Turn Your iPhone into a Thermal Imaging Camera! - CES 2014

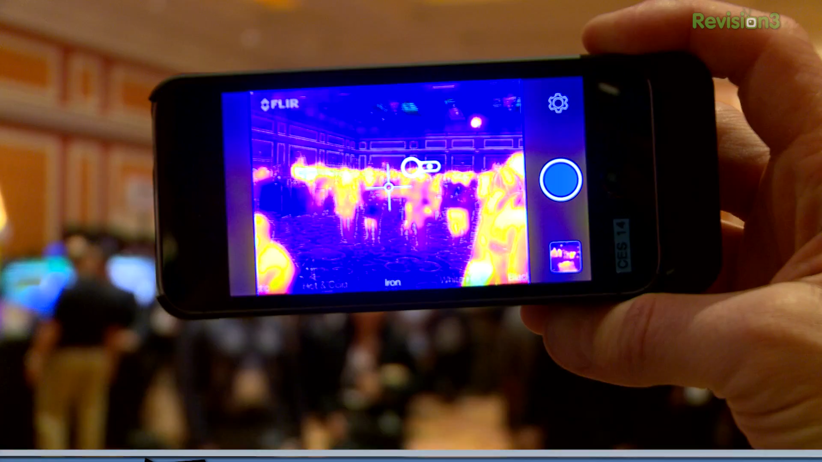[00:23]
It is attached to an iPhone S. It is $349. It is a badass FLIR thermal imaging camera that I can actually afford.
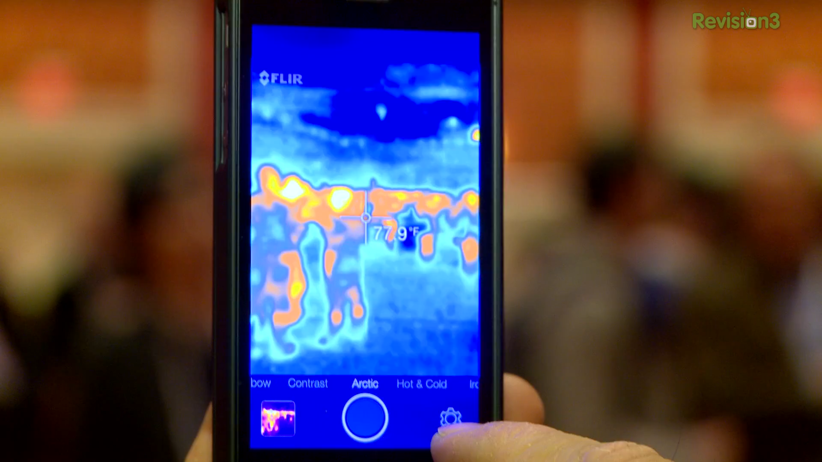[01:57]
On screen: spot 77.9°F
We use imagery coming from a visible channel. We extract the detail from that, and we emboss that onto the thermal.